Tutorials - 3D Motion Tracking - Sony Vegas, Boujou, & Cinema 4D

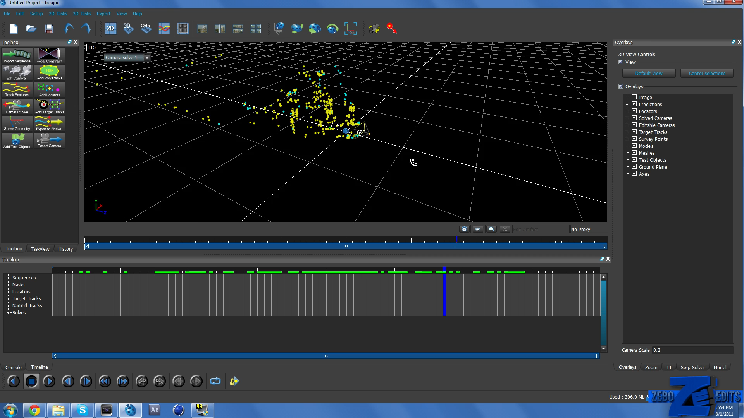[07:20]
You can see that the point's on the floor and then it gets higher up here where the ladder and stuff is.